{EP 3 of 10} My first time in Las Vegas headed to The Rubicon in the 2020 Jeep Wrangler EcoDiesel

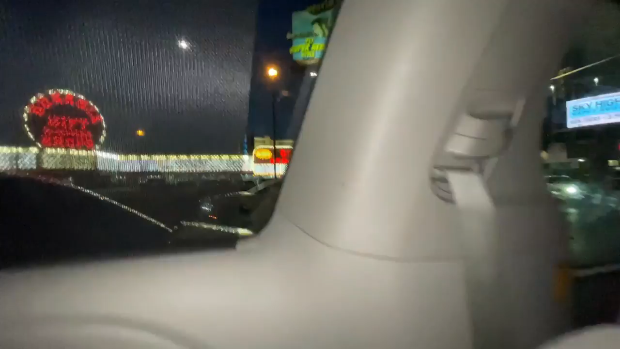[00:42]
You can't see the top of it until we get around here.